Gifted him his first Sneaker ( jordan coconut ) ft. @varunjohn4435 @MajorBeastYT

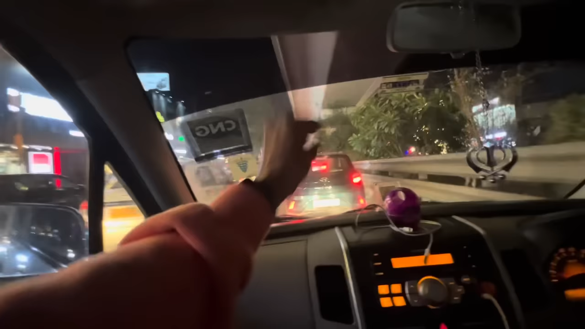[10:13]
हाँ चुनिया, जैसे दुनिया को नहीं पता कि वो रेड फ्लैग्स कैसे ढूंढ सकते हैं, हमें नहीं पता वो लाइट जो रेड है वो ग्रीन कैसे होगी।
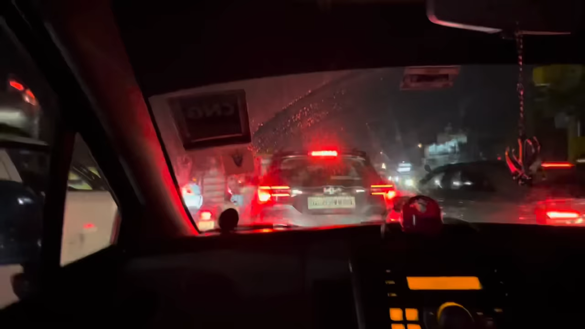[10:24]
भाई आधे घंटे से यहाँ पे लाइट रेड हो रखी है, गाड़ी की लाइट दिखा रहा है पता नहीं, अब दिखा रहा हूँ वो, ये जो लाइट है ना ये ग्रीन नहीं हो रही है ये वाली, बहुत ज्यादा टाइम हो चुका है।